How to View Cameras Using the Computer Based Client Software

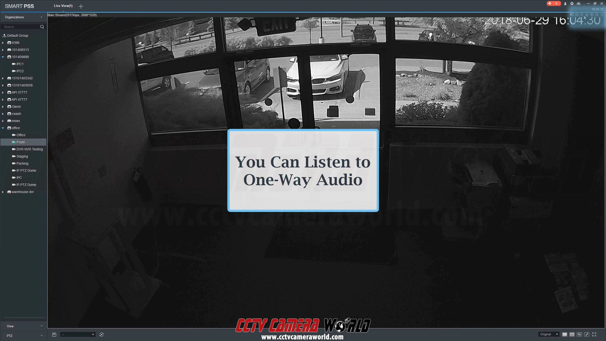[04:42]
First, you pull up the camera's live feed and select the speaker audio icon in the top right corner of the video feed. Here's an audio test from this camera's live stream. Audio test, 10B.
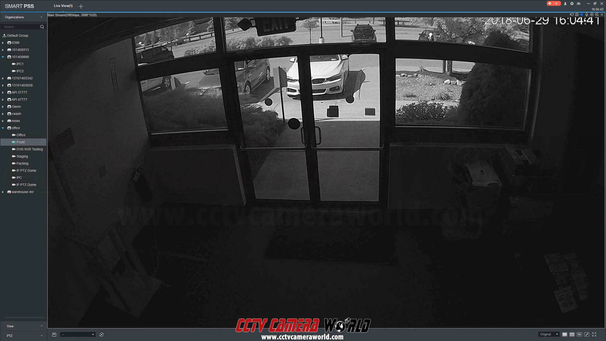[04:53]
To turn audio off, click the audio icon again. We hope this video has been helpful. Thank you for watching. Thank you.